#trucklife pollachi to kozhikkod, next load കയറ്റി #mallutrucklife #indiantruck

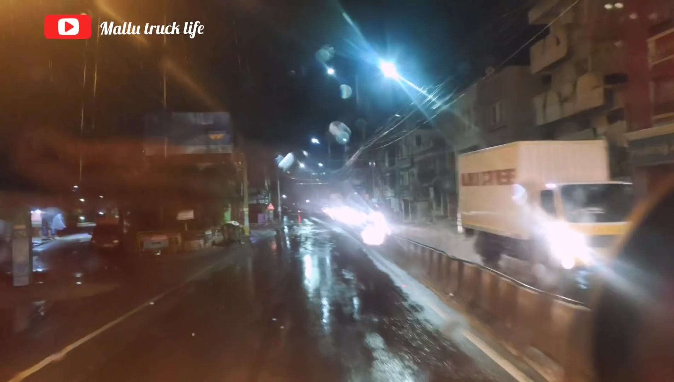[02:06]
ഇതിപ്പോൾ തിരുപ്പൂര് ടൗണിൻ്റെ ഉള്ളിലാണ്. ഇനി ഇവിടെ നിന്ന് ഒരു 15 കിലോമീറ്റർ പല്ലടം.
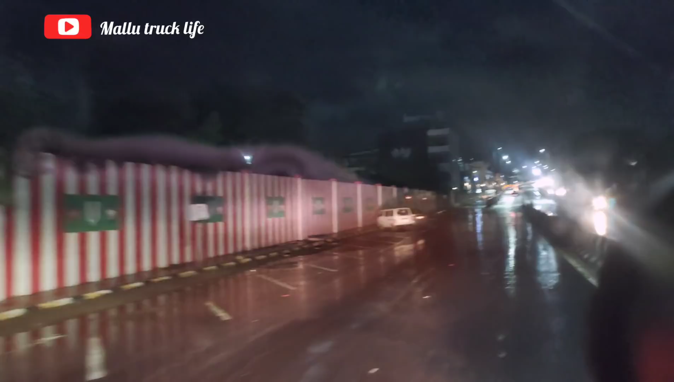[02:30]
ഇതൊക്കെ തിരുപ്പൂരാട്ടോ, തിരുപ്പൂര് ടൗണുമായിട്ട് ബന്ധപ്പെട്ട കാര്യങ്ങളാണ്. ഫുള്ള് ടൗൺ തന്നെ.
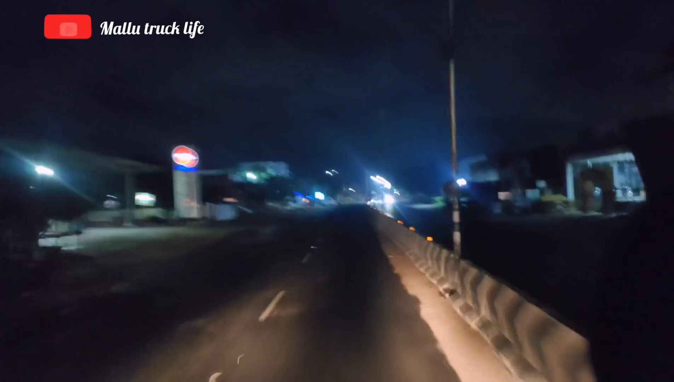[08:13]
ഇനി വലിയ ടൗൺ അല്ലാത്ത അല്ലെങ്കിൽ ടൗണിൻ്റെ ഈ ഭാഗങ്ങളാണ് ഈ കാണുന്ന മുഴുവനും. പക്ഷെ വേറെ പ്രത്യേകിച്ച് ഒന്നും കാണാൻ ഇവിടെ കാണുന്നില്ല, ഈ റോഡ് മാത്രമേ ഉള്ളൂ.